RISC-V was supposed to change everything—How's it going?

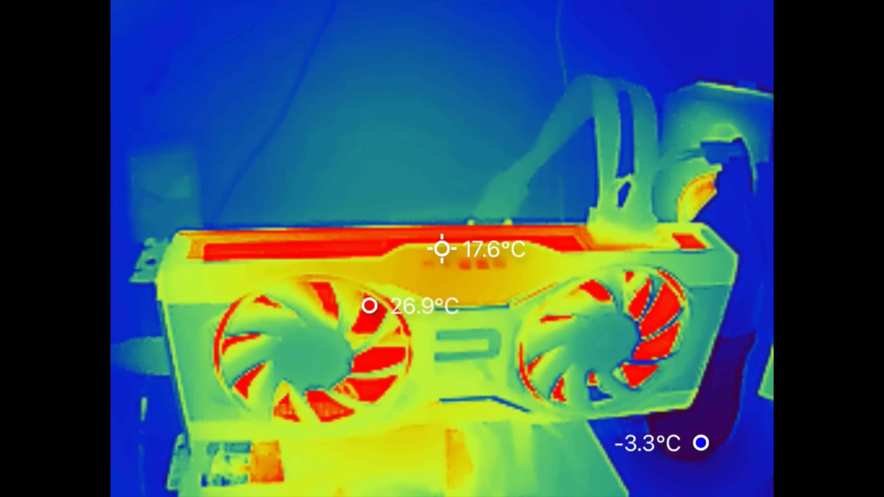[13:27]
Supposedly there are patches that'll fix that, or I could switch to S1's bleeding edge Debian release, but honestly,
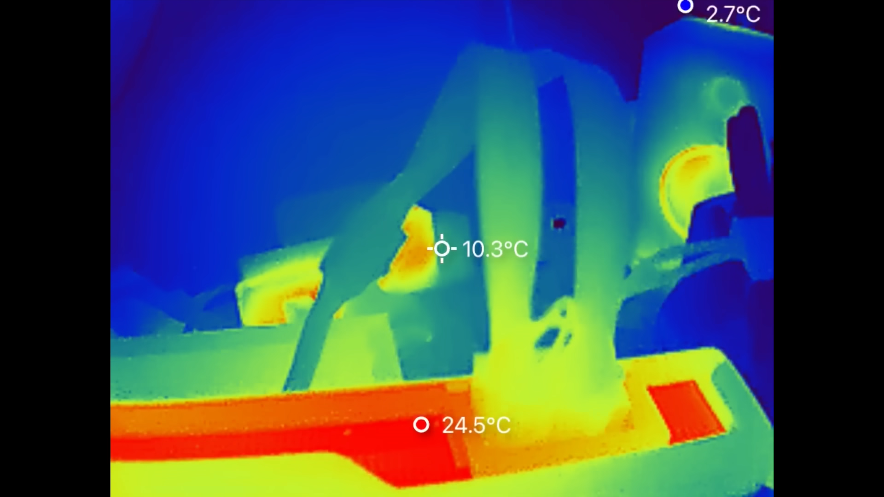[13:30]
On screen: spot 10.3°C, min 2.7°C
the little PSU inside this thing was probably already sweating once I adapted the 8-pin CPU connector to dual 8-pin PCI for the 6700 XT.